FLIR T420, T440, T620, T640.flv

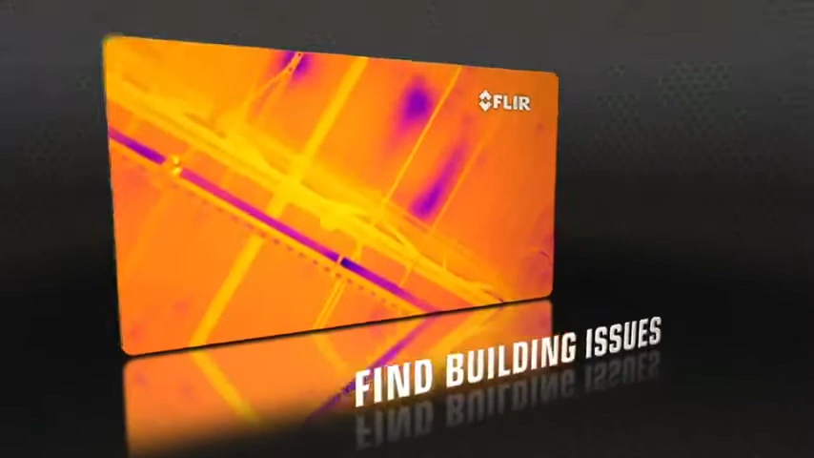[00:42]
With a choice of 320 or 640 thermal resolutions,
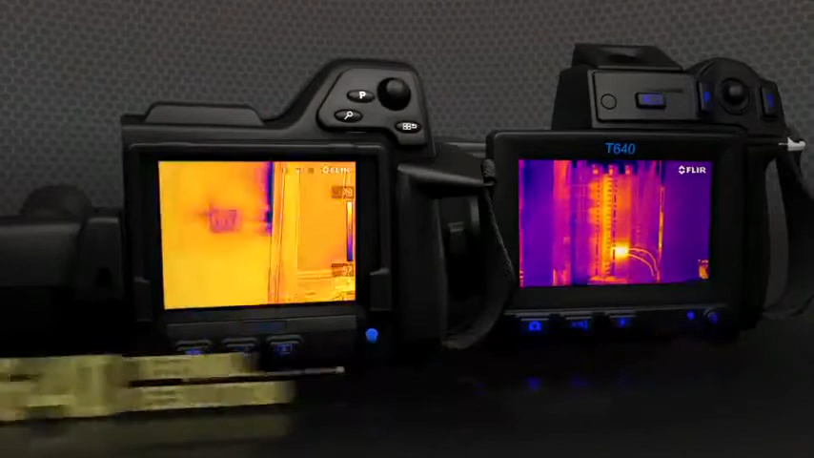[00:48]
only T-Series captures such vivid shots so effortlessly,
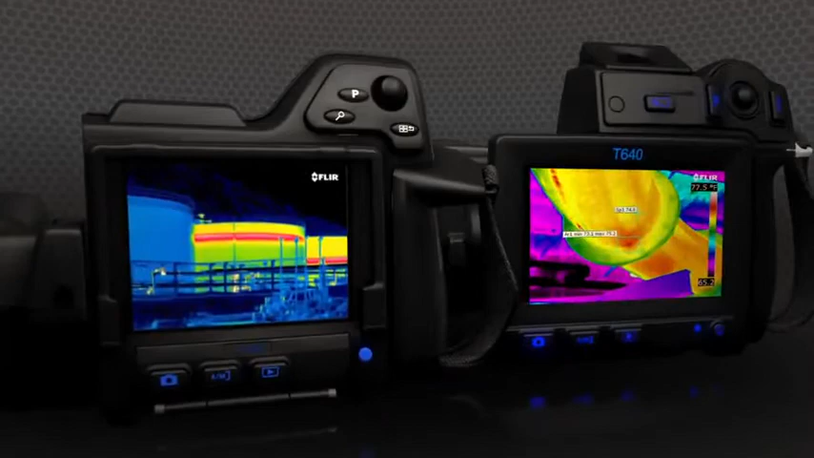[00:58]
T-Series also makes life easier with MSX,
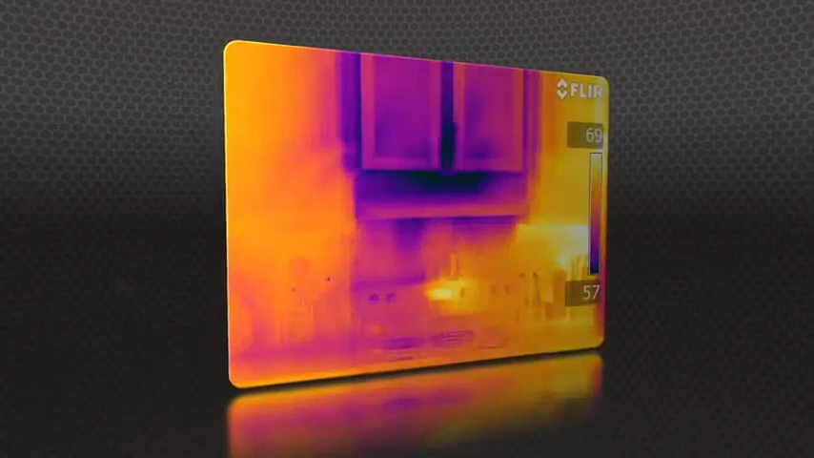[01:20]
with quality so good, you won't need a separate digital photo for reports.
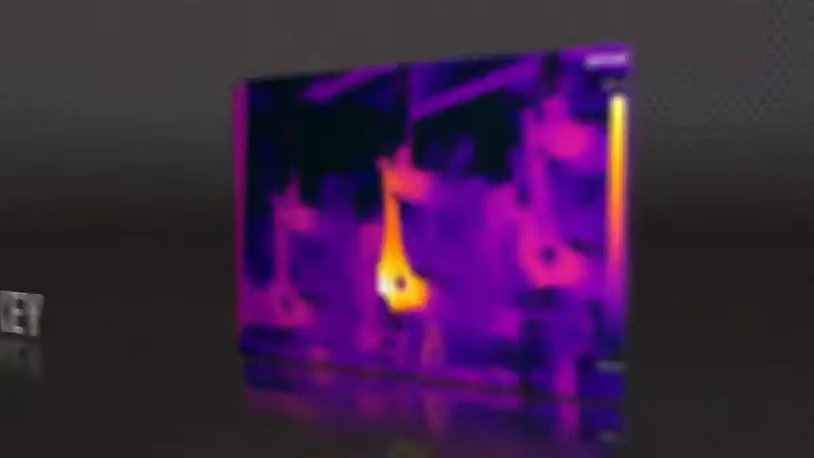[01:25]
But high res means nothing without proper focus, the key to accurate imaging.
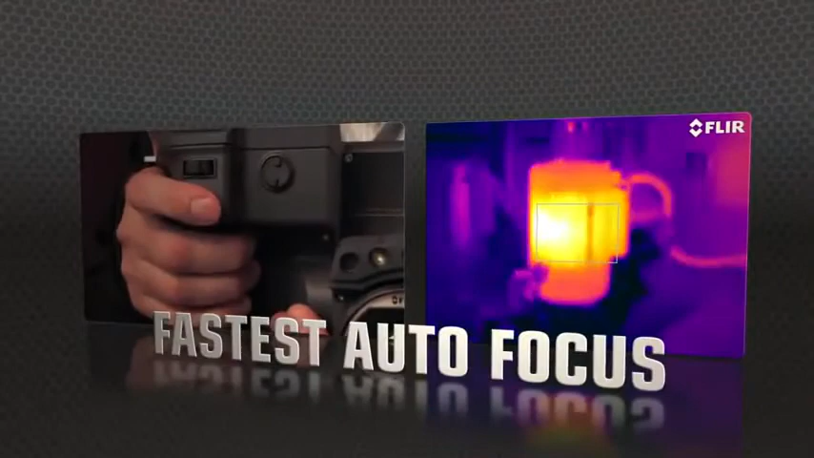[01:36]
The T640 kicks it up yet another notch with new continuous autofocus.
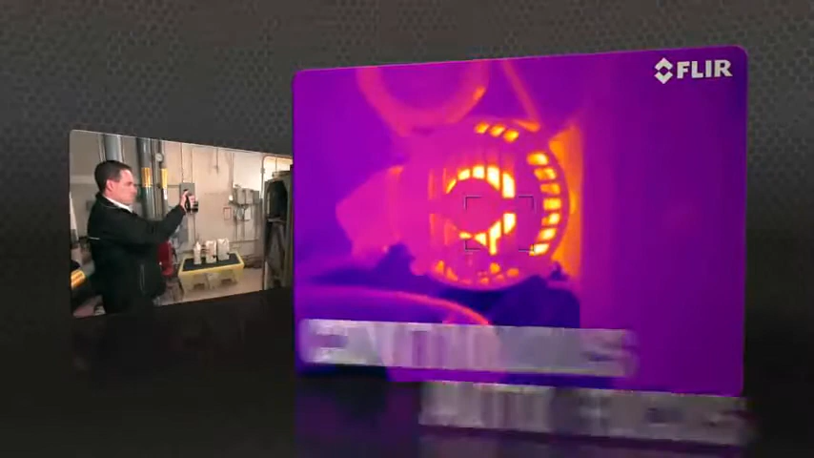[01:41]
It keeps images razor sharp, no matter where you aim.
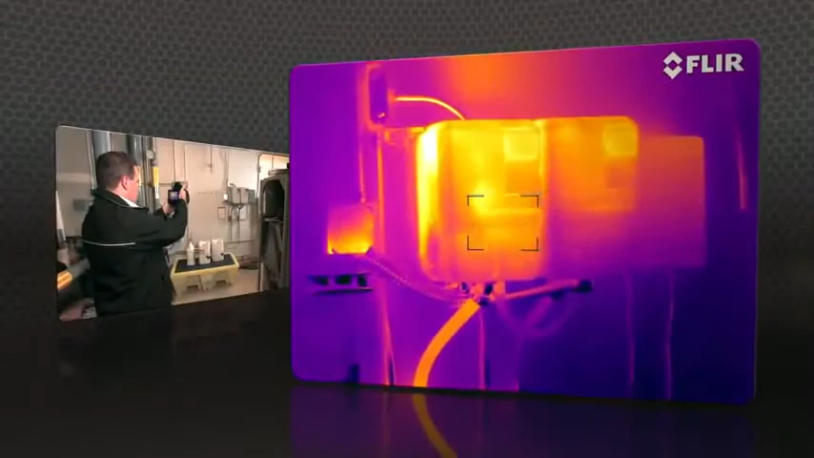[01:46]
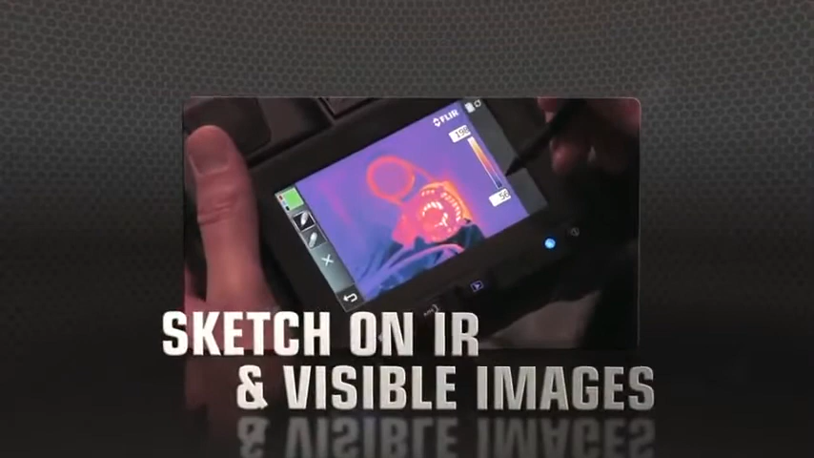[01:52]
T640 and T440 cameras now also let you sketch right on saved IR and visible light images,
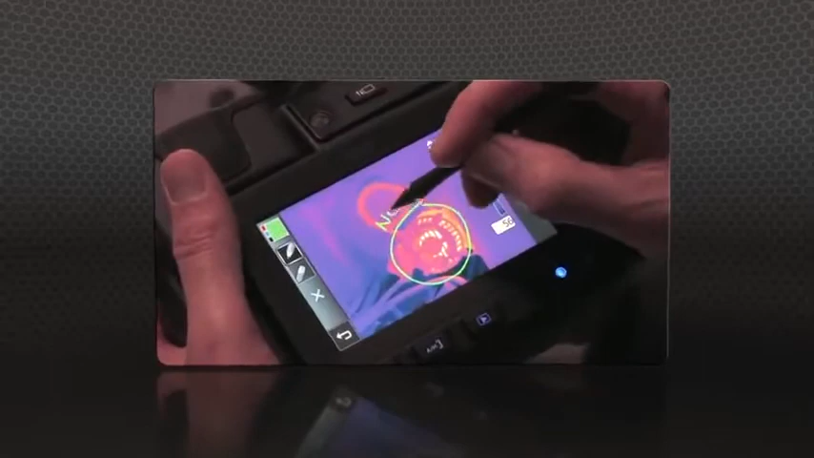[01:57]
handy for pointing out areas of interest.
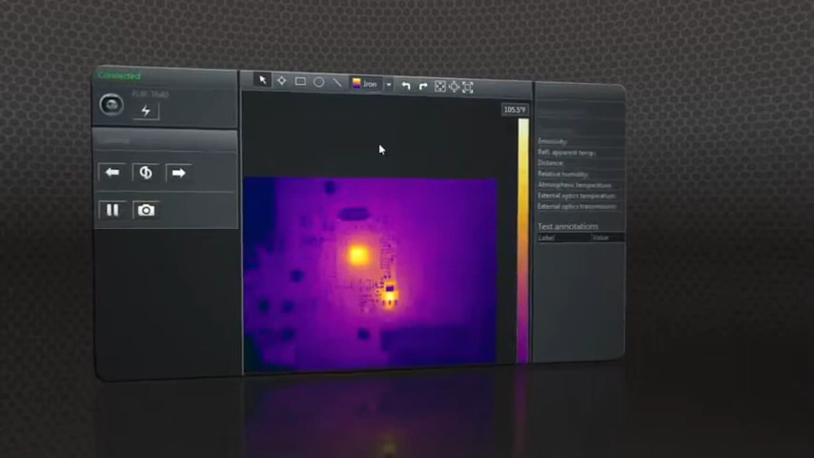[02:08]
and create professional documents to make your case for repairs.
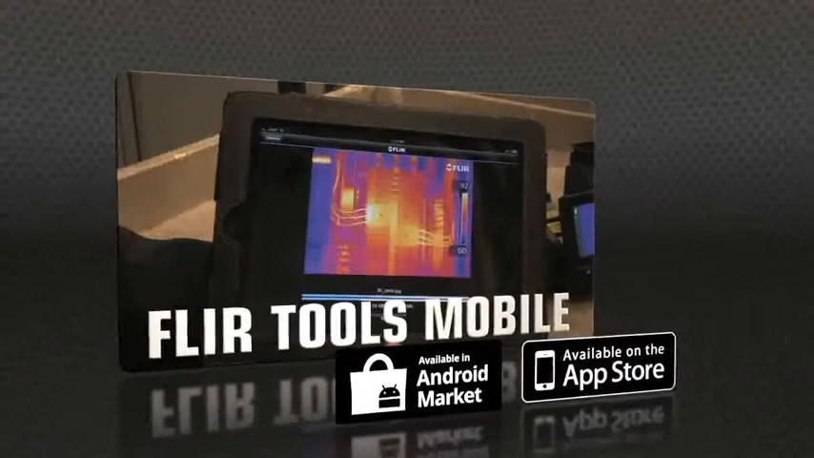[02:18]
Import images from the T-Series with your iPad or smartphone,
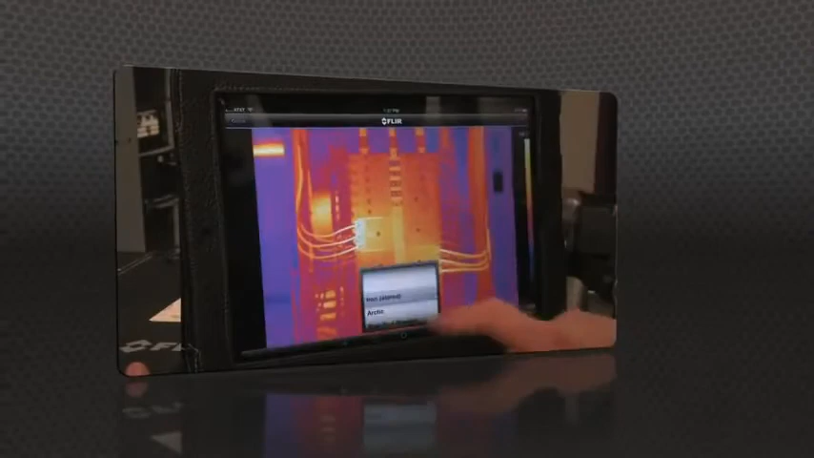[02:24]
change the appearance, add measurement tools, and create a report.
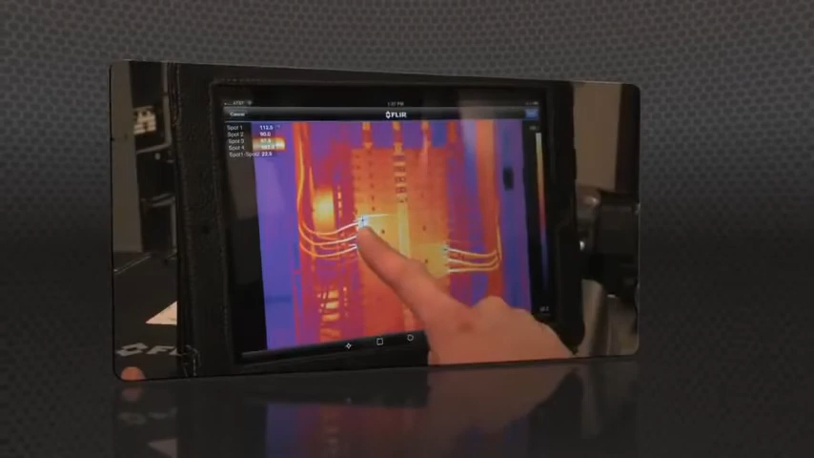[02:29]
Then send it off by email or up to the cloud, right from the field.